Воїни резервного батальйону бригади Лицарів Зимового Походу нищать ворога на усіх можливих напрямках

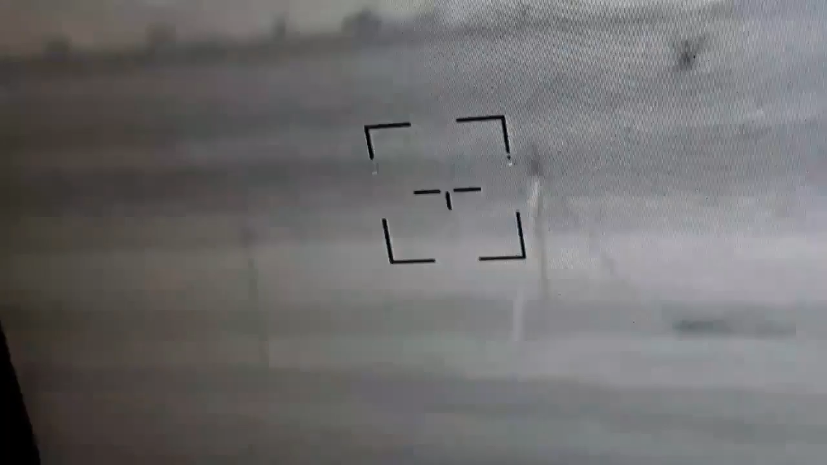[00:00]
О, видно охуенно. Все, теперь ему точно пизда. Ебать труса.
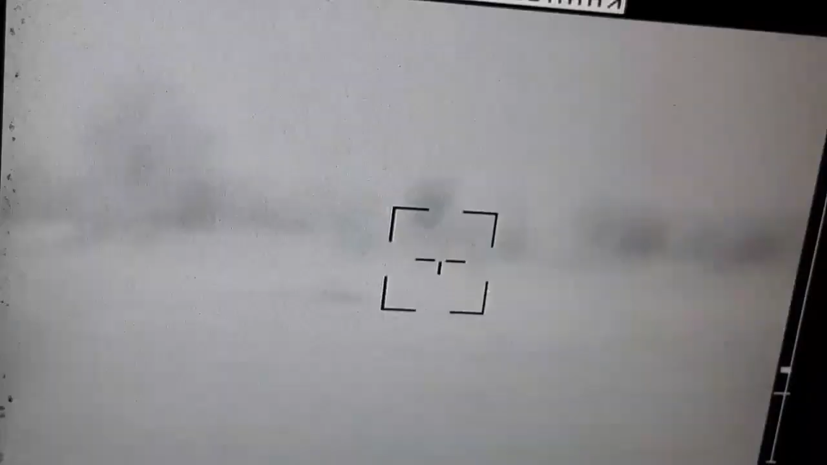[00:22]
Его захуярили. Нет. Артой накрыли. Не захуярили.
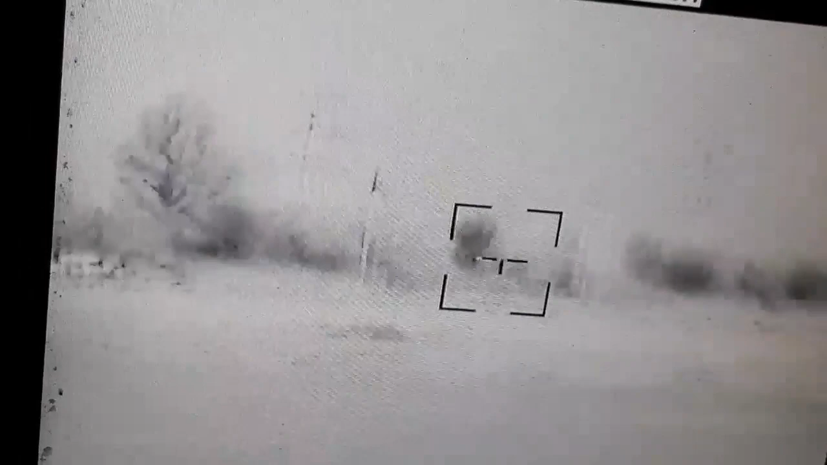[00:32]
Не їде, він їде ще. Надо. Є, попадання чи ні? Снімай, снімай, снімай.